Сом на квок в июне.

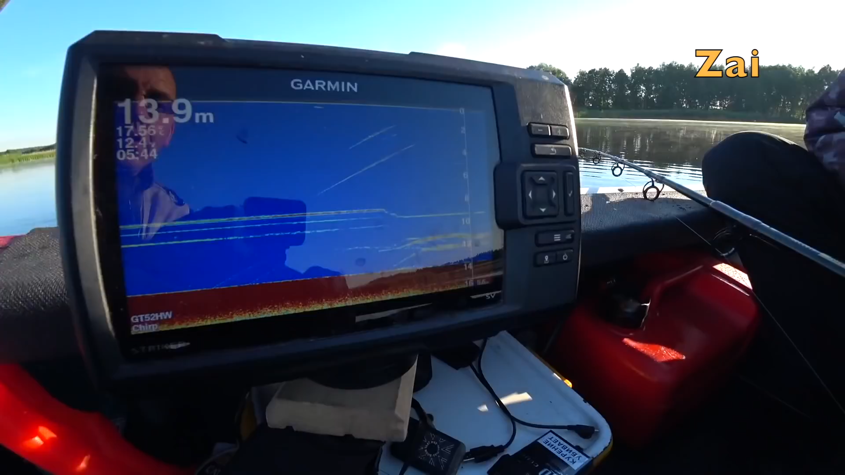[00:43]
On screen: depth 13.9 m
Так, вот они, прут. А, и вниз.
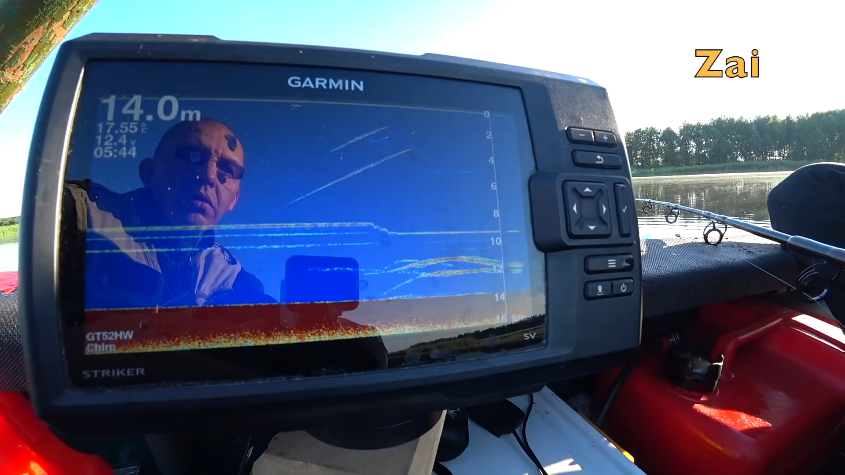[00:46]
On screen: depth 14.0 m
Прут, прут, видишь, два, оба двое. Они вниз пошли.
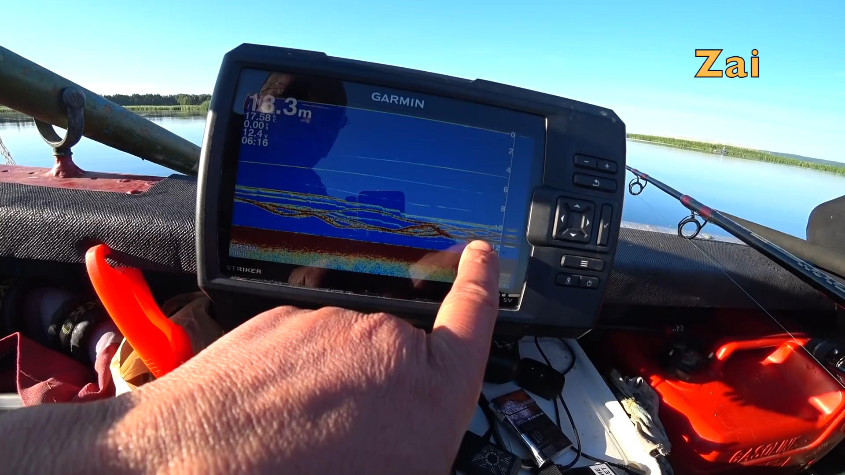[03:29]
Видите сколько, какое хитросплетение? Это все сом. Это движение идет.